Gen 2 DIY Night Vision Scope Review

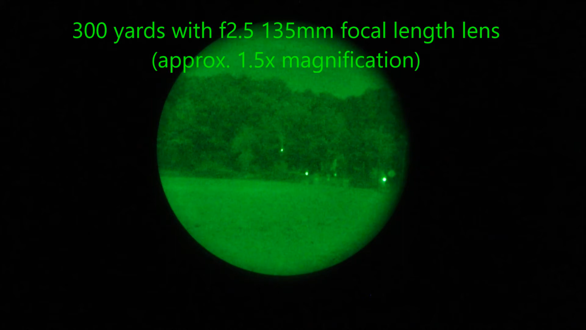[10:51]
okay and here we are out a little bit uh just outside the city limits and what you're looking at is a tree line about 300 yards away and uh
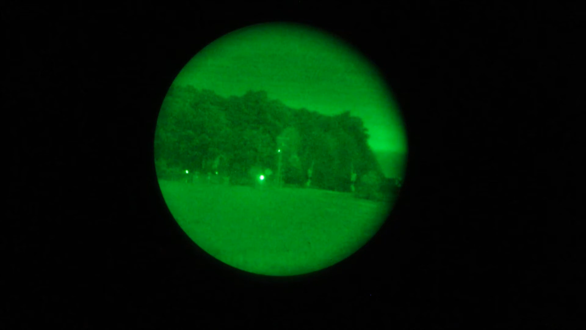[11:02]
railroad crossing as you can see the laser is still visible at three four hundred yards away and uh with this light we really don't need much illumination if any I'm gonna go ahead and turn on the illuminator real quick here a little medium and high uh you can see there's a little bit of haze in the
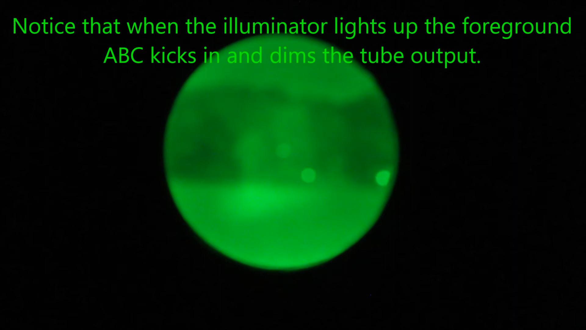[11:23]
air and uh really this uh illuminator like I said I think it's good I think it's good out to a good 200 yards for decent illumination but you
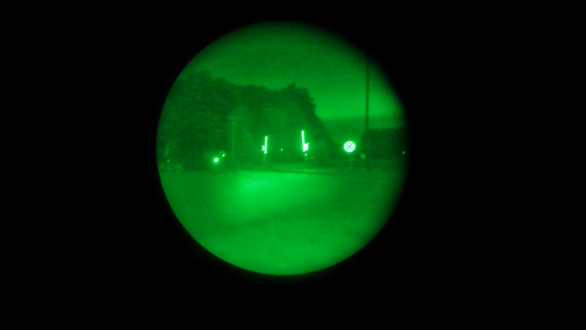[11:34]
really don't need it because it's uh actually uh causing your your contrast level to be lower in detail so if I back that out a little bit before it's not focused again
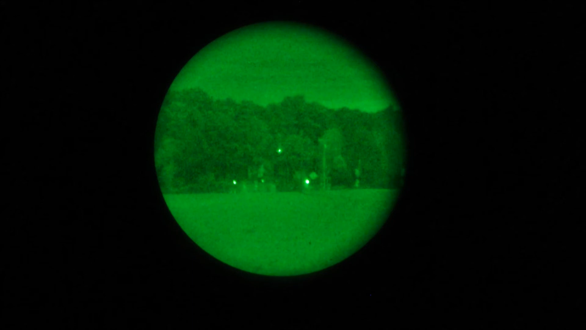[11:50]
you still have more detail primarily because foreground's being illuminated so there you go uh 300 yards away
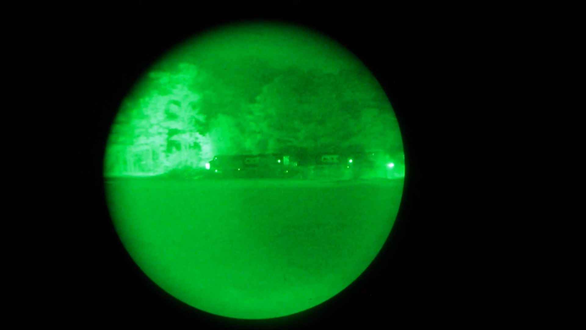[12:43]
And believe it or not, that's the flashing lights and the tail light of a car.
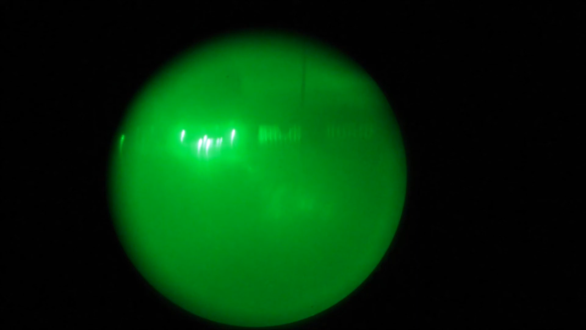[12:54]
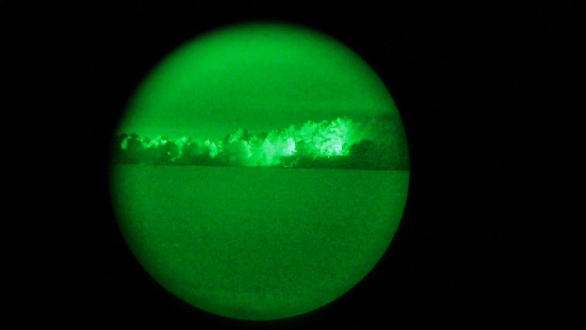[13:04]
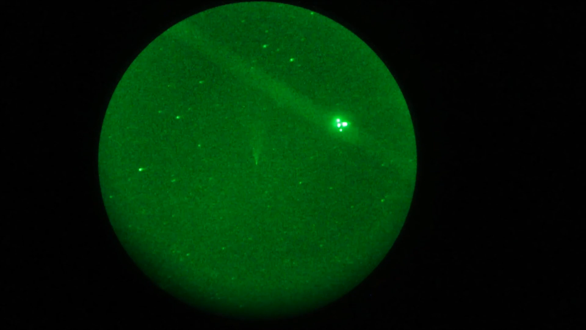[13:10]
And there we have an airplane flying overhead.